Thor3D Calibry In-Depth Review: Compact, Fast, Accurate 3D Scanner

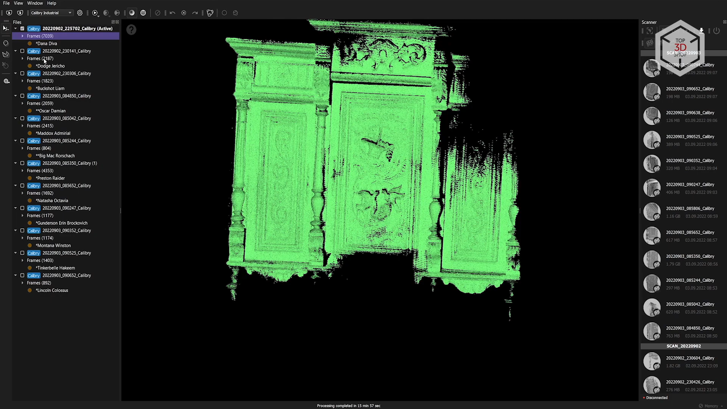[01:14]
combine scans of different parts of an object into one whole scan and create 3D models from a point cloud.
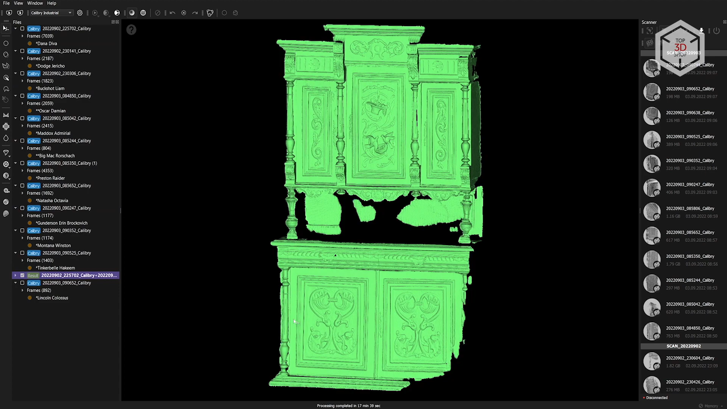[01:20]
There's also a set of functions for editing the rendered models for example filling holes, smoothing surfaces, simplifying the geometry, and even taking measurements and more.
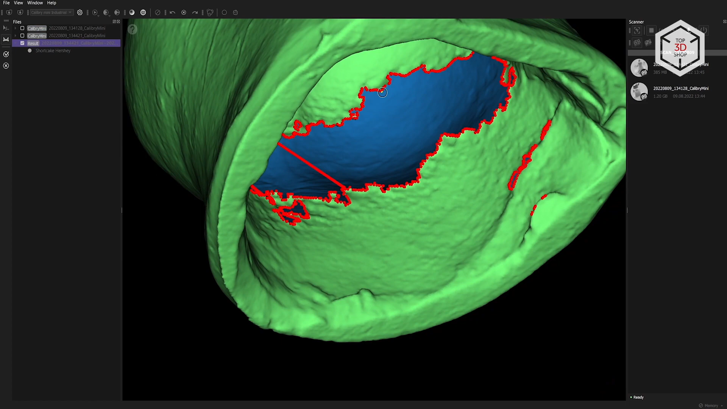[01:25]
There are also several functions for working with textures such as changing brightness, contrast, and color management.
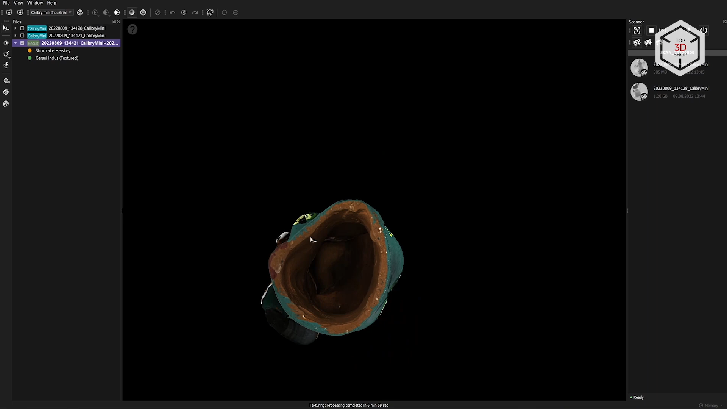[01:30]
In the review of the Calibri Mini we paid extensive attention to the scanner's control interface,
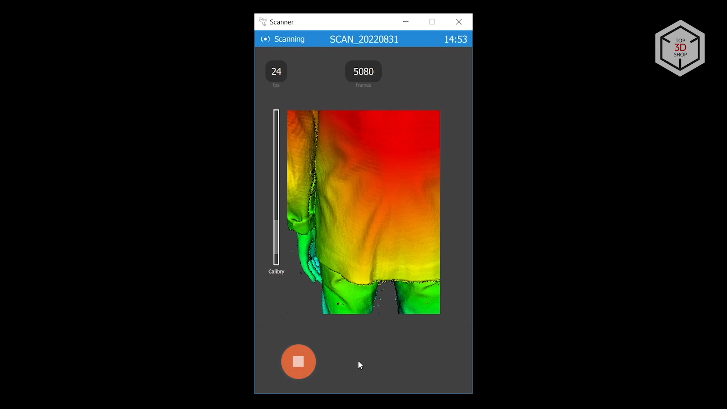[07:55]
and there is no leeway for pausing mid-scan since it is simply impossible to assume the exact same position for a second time.
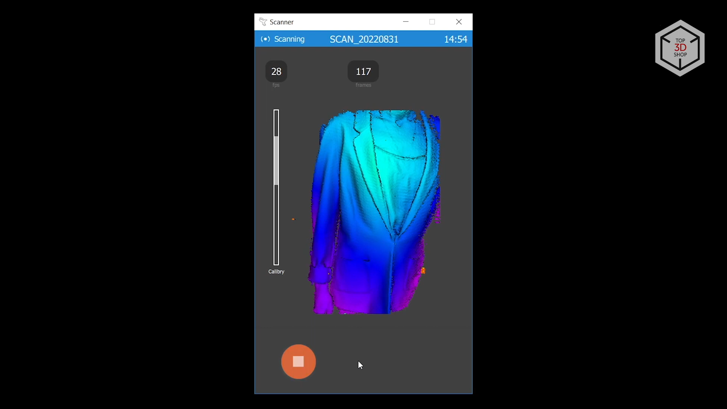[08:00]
In general, we still managed to make the full-body scan. The device lost tracking twice, but we immediately restarted the session and continued.
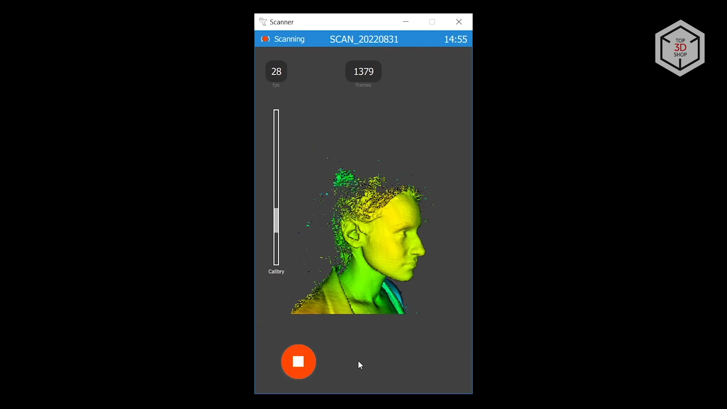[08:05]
As a result, we got three separate scans.
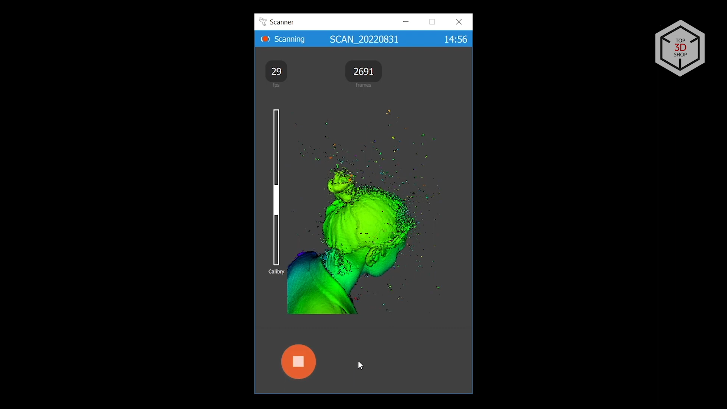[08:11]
In one of them, the scanner began to form a displaced point cloud after losing tracking.
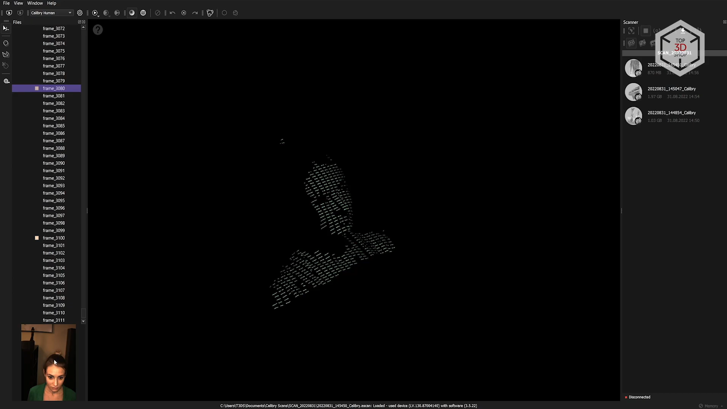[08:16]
These shifted frames could be moved to a separate project and aligned with the main scan, but there was very little data there, so we just removed them.
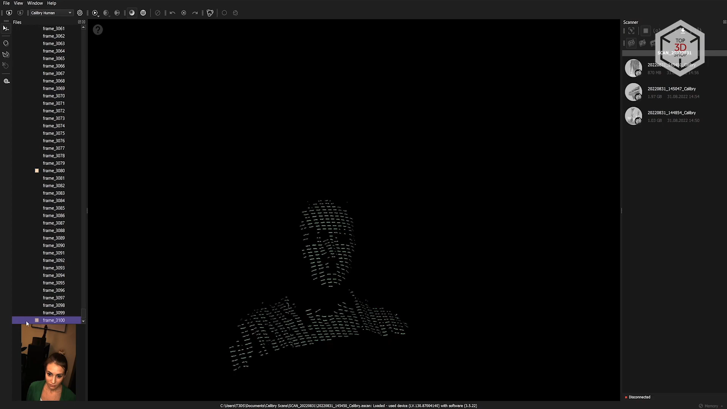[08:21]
There was quite a lot of noise in the scans, especially around the head and generated by the hair.
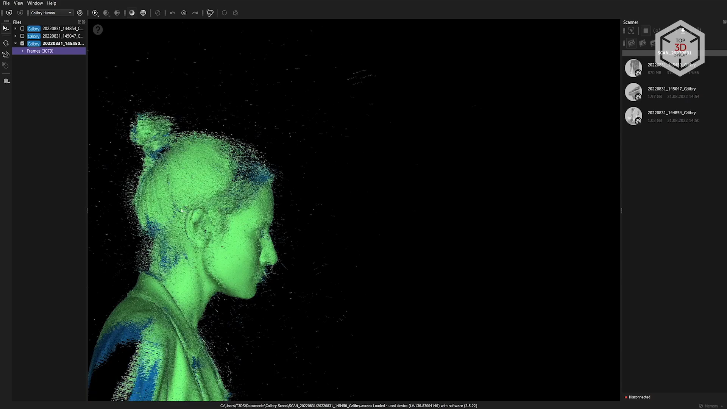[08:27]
All this noise can be eliminated by turning on preliminary cleaning when processing the scans, but most of the hair would be removed along with it.
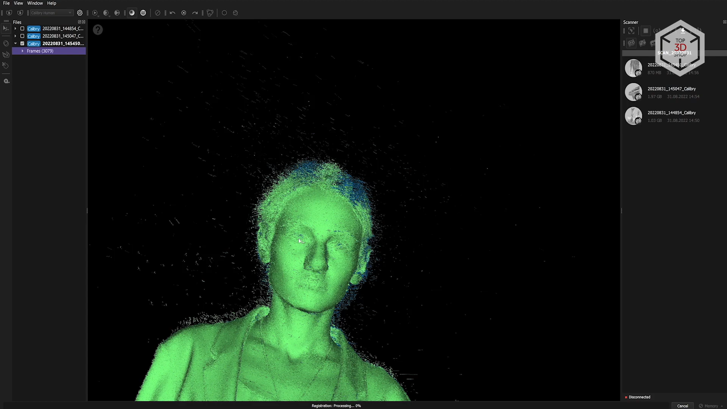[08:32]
If you follow the manufacturer's recommendations and turn off this option,
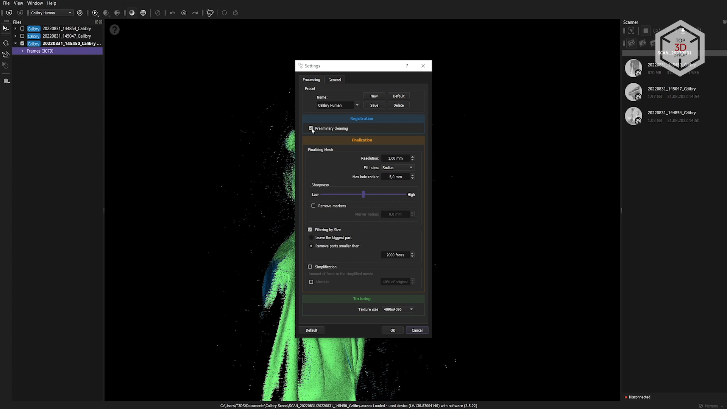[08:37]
the noise remains and is used when creating the mesh.
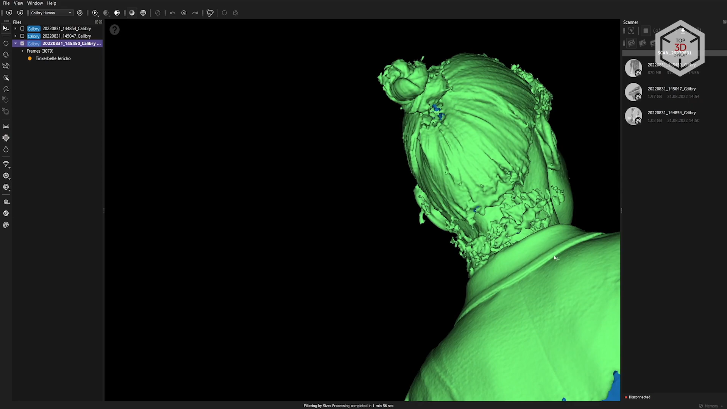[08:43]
It's difficult to call such a result a high-quality hair scan, so it's better to create a mesh excluding the noise, fill the resulting holes, and edit the geometry in the post-processing stage using 3D sculpting software, such as ZBrush, Blender, or even mesh mixer.
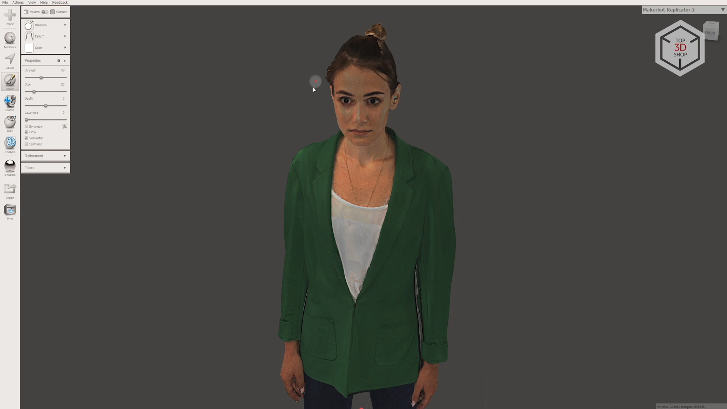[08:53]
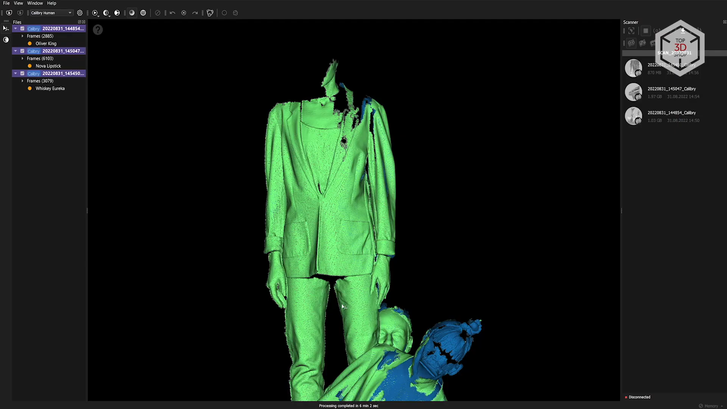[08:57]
As a result, after tweaking with the settings and processing methods,
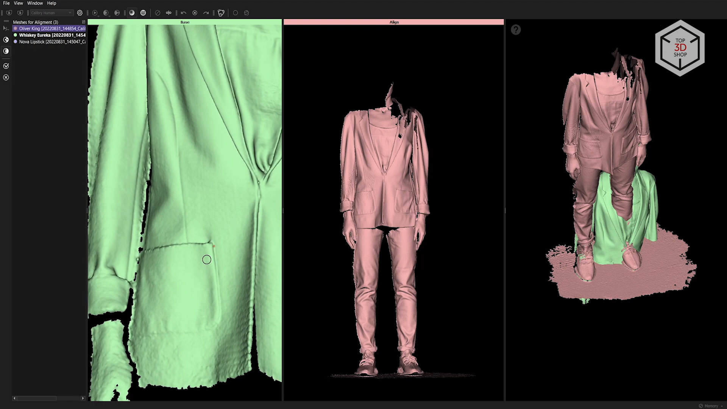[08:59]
we combined the obtained scans based on points in Calibri Nest.
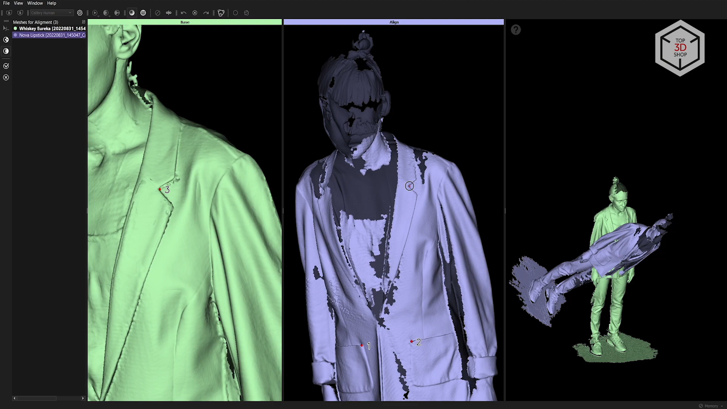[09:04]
This procedure was explained in our Calibri mini review. The final mesh is generated from the resulting point cloud after linking the scans together.
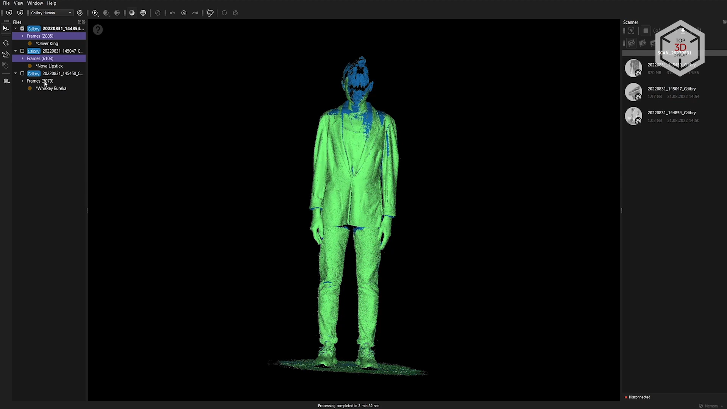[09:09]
Calibri Nest has two readily available profiles for the Calibri scanner, industrial and human. Obviously, in our case, we need to use human.